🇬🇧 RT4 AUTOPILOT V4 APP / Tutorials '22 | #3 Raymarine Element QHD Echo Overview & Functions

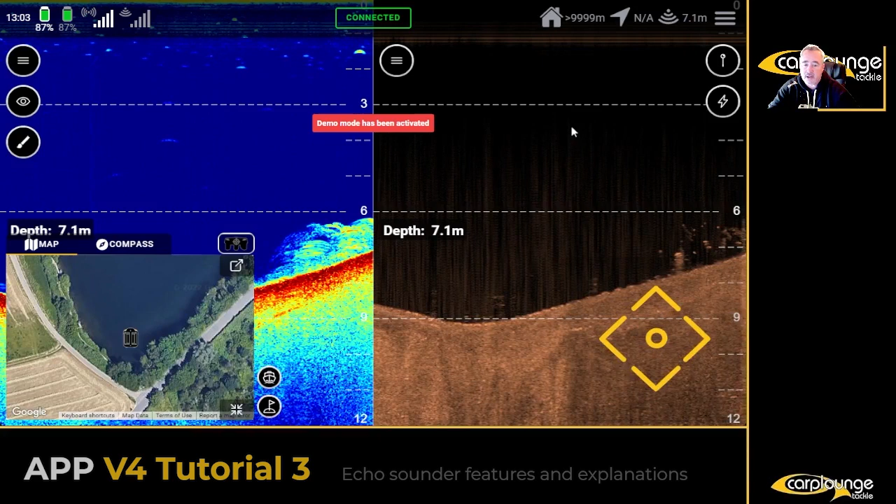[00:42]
On screen: depth 7.1 m
and it's there yeah what you can also have as well is depth lines there you go now personally i don't use it i don't feel the need to some people might prefer it that way i prefer a slightly less uncluttered screen so i don't use it
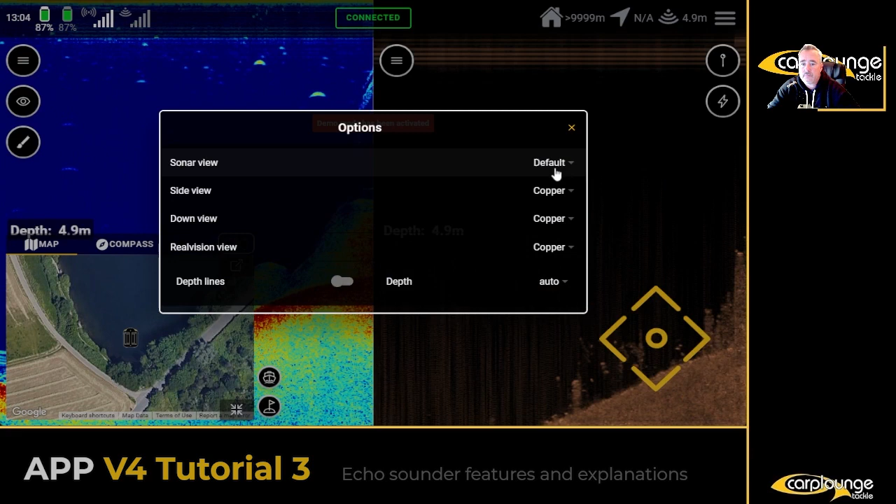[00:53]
On screen: depth 4.9 m
okay so the first thing we're going to get into is um the different views yeah so if you click on the eye icon so we'll have sonar now this is perfect you know um for finding out if the bottom's clean if it's hard that kind of thing switching over i'm
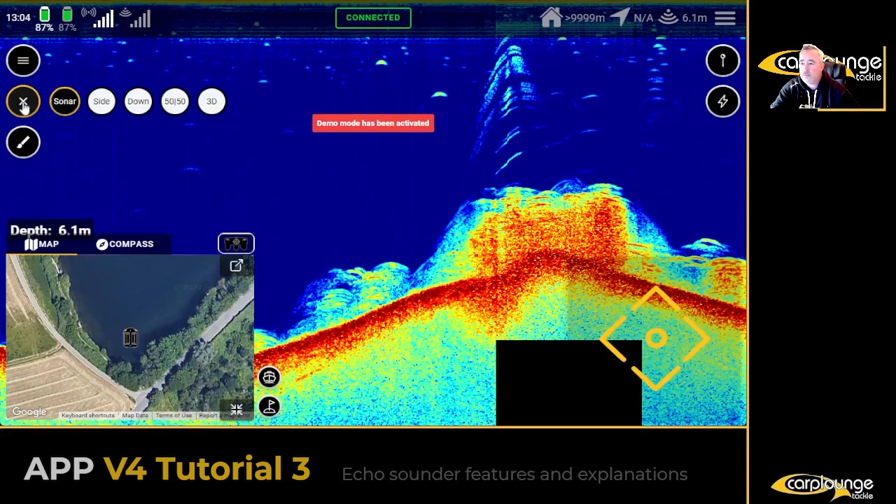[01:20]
On screen: depth 6.1 m
going to now go to 50 50 this is where you want to know you know um the left hand side sonar the right hand side is down scan uh with hypervision and you can really see these weed
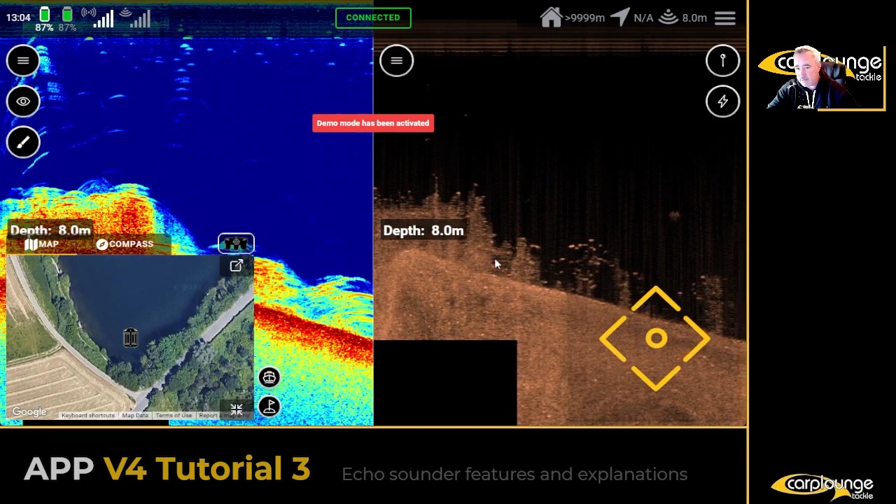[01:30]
On screen: depth 8.0 m
beds you know they're they're unmistakable you know it's not an area you'd want to fish um it's too much weed it's it's it's not very clean so and if you look
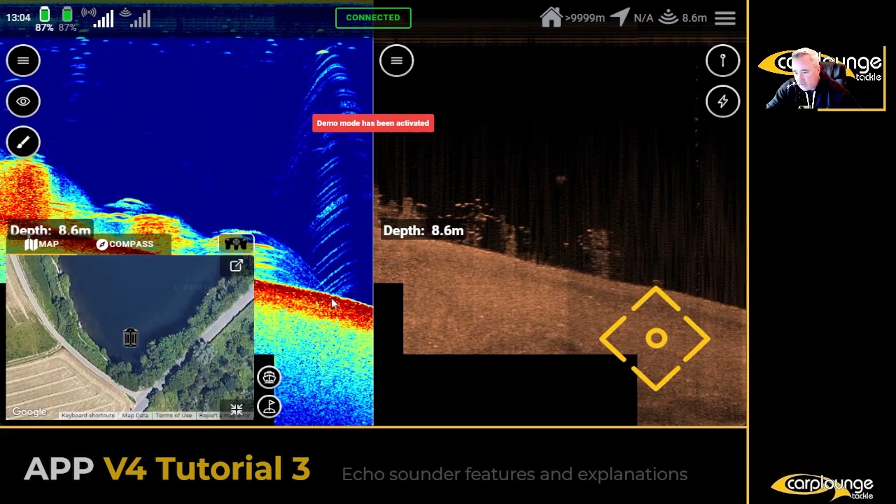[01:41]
On screen: depth 8.6 m
on the left hand side it's also i'd say slightly softer bottom yeah now it's going harder now um but we're going down nine nine ten meters you know so it's um it's pretty deep and i wouldn't fish there some people do i prefer shallow areas you know it's horses for courses so and
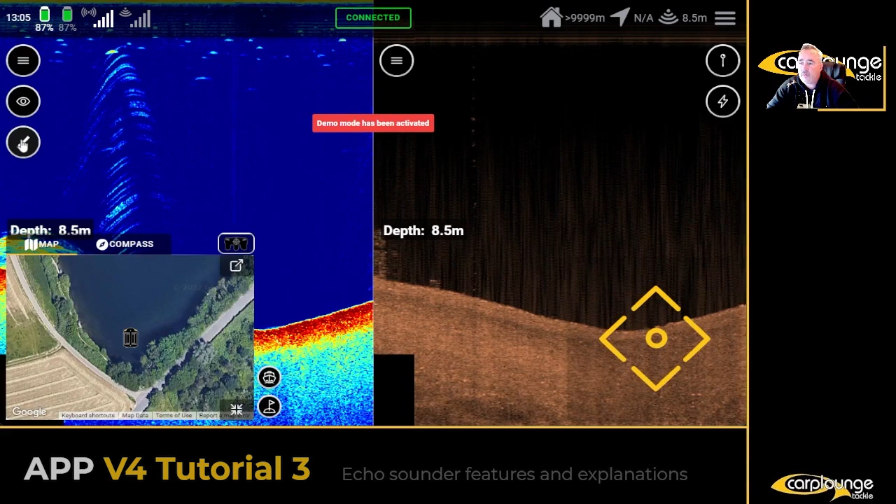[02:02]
On screen: depth 8.5 m
here's here's another tip that i i do fish like this so you don't you uh the depth is set at the moment to auto yeah so it it triggers it
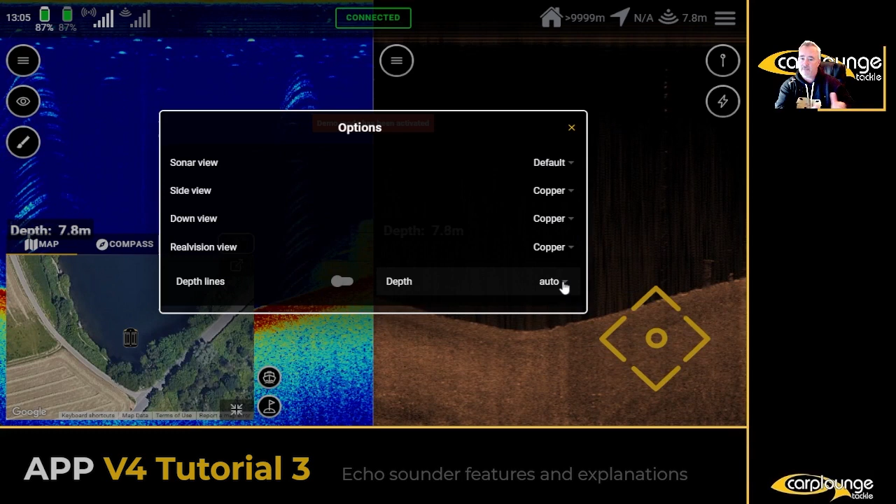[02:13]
On screen: depth 7.8 m
all the time what i tend to do this is just my preference i tend to fish double the depth of the lake i'm fishing you know so we'll call it say 18
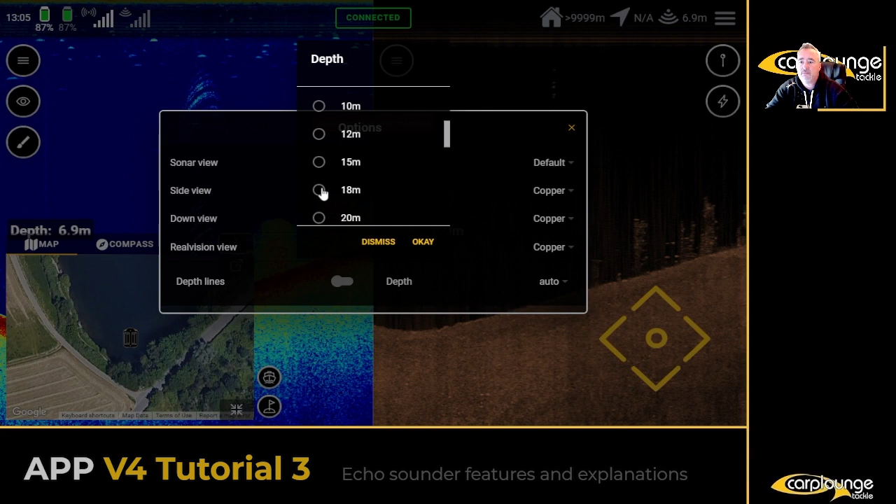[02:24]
On screen: depth 6.9 m
meters yeah we'll just click okay it's how i do it it gives it gives you the view
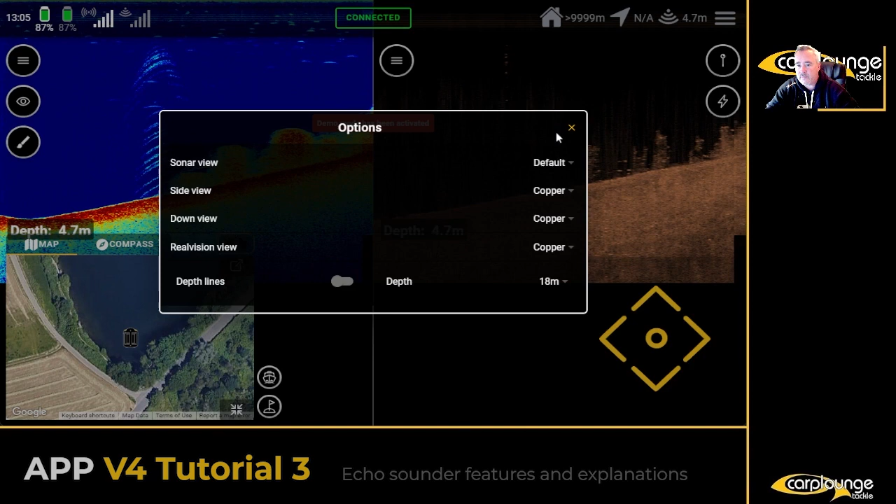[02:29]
On screen: depth 4.7 m
then dead center of the screen um very easy to follow um just it's just easier for me you know so at the moment right let's go on to now side scan okay that's the first one now
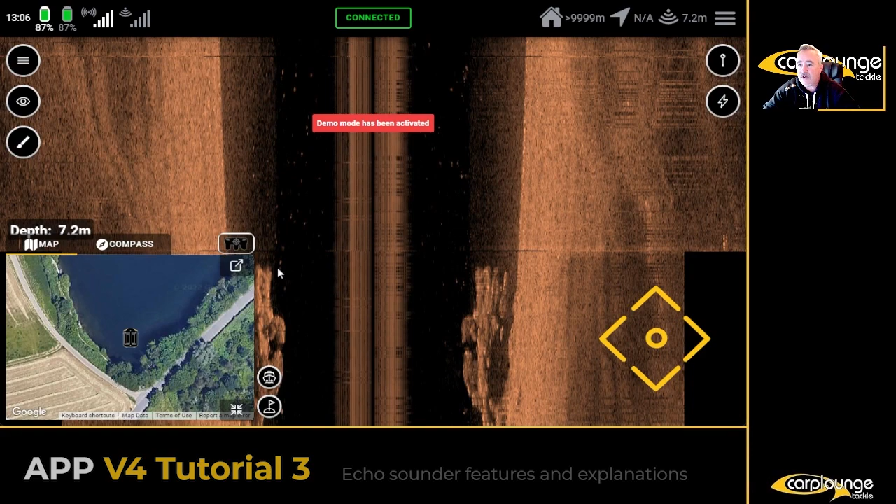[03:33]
On screen: depth 7.2 m
here okay so you'd know to fish in front of them not behind them because you know it's a snaggy area that kind of thing so moving over now we're going to go to down vision okay now this is the hyper vision um like i said i mean i never have i never have one i'm nearly always in 50 50 view um it's just done i mean it's great for showing weed not so good for showing how hard the bottom is although it will do you know so if you look here it's white that's a really hard bottom okay